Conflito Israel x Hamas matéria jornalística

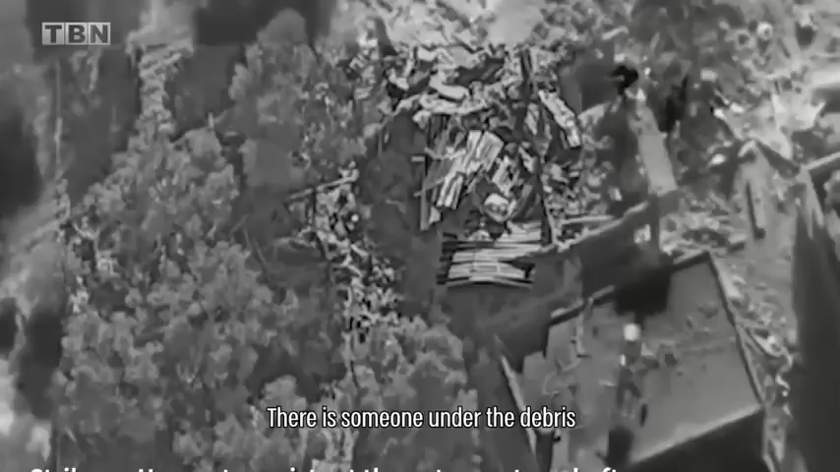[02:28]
The IDF's unmanned aerial vehicles are controlling the skies of Gaza and any terrorist that pops out of his hiding position is quickly
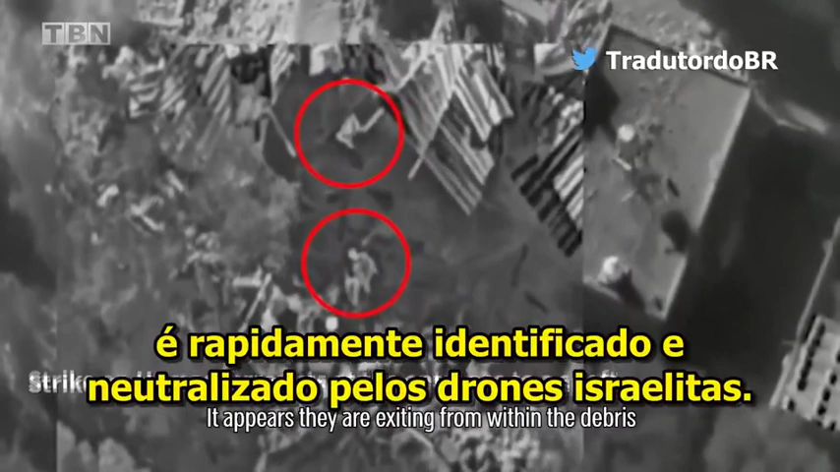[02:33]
identified and neutralized by the Israeli drones. Hamas terrorists from the Sajayia and Bet-Lachia brigades have joined forces
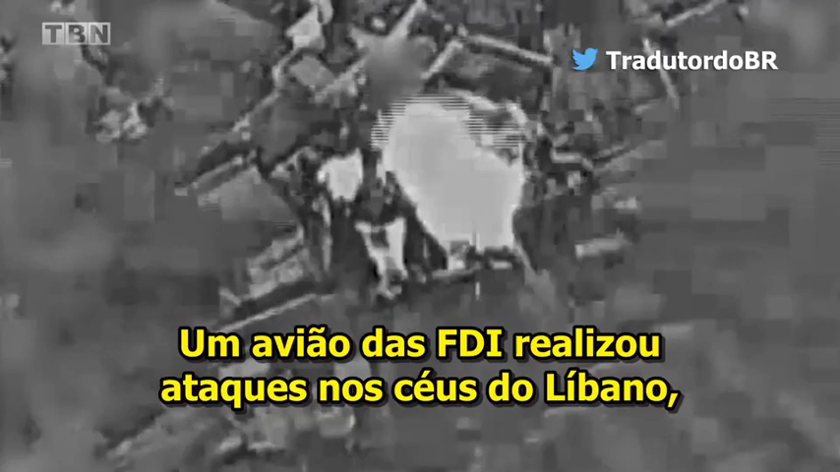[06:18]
An IDF airplane carried out strikes over the skies of Lebanon
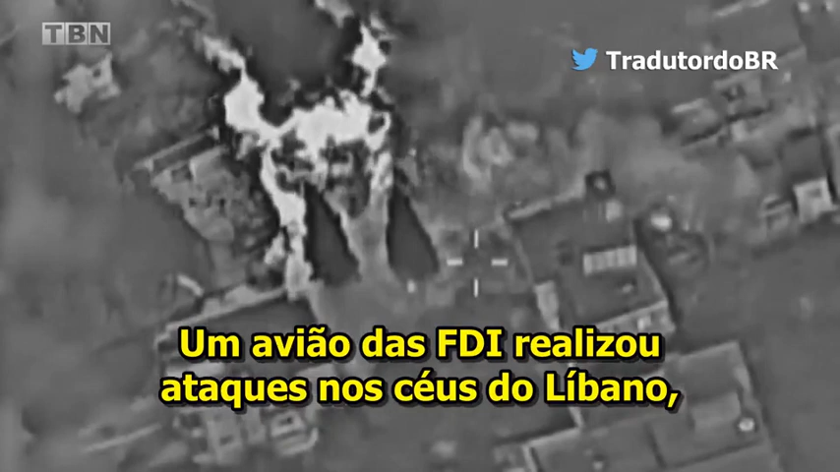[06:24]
neutralizing Hezbollah command positions and other military locations.
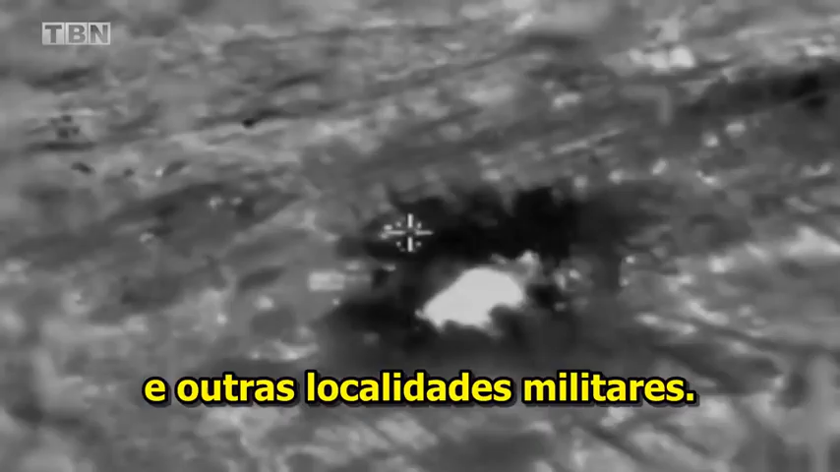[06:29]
In Israel's southern front against the Houthis in Yemen, that are also an Iranian proxy,